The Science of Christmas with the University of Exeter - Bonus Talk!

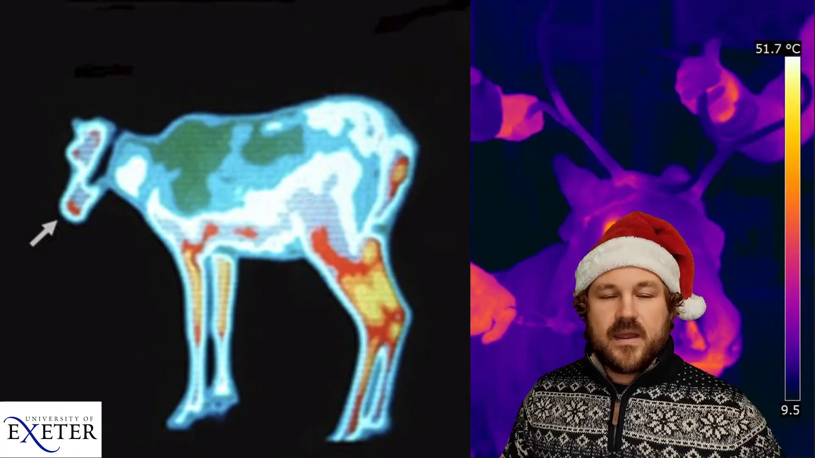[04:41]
On screen: scale top 51.7°C
extra blood into their nose just like our cheeks on a cold day pump extra blood to to help warm up their nose and it just like our red cheeks in the cold it makes them turn slightly red but now i don't know about you but i'm not really convinced this is red enough to explain Rudolph